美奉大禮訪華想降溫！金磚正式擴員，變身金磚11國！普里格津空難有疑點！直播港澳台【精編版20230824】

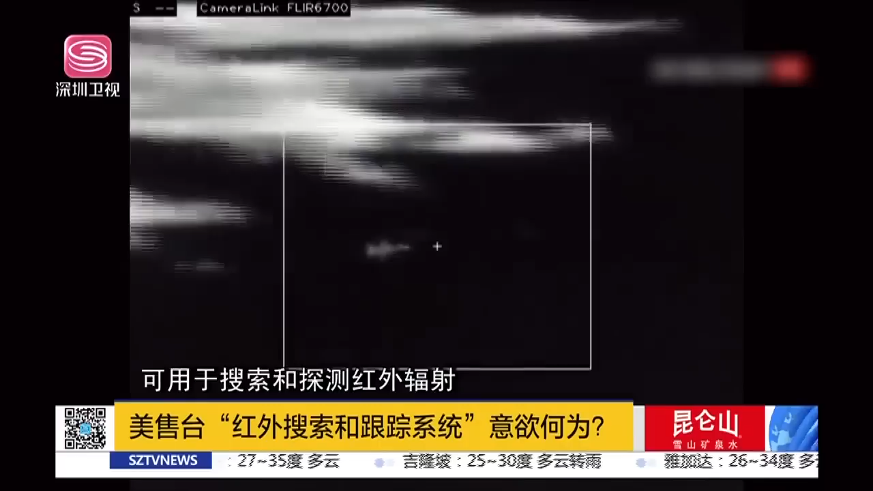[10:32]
搜索和探测红外辐射同时跟踪多个目标并提供高效空对空目标捕获能力美国的Drive网站战争地带专栏文章指出美方此次对台出售IRST吊舱直接针对的是中国大陆歼20战斗机这类的隐形目标台防务部门外事部门指出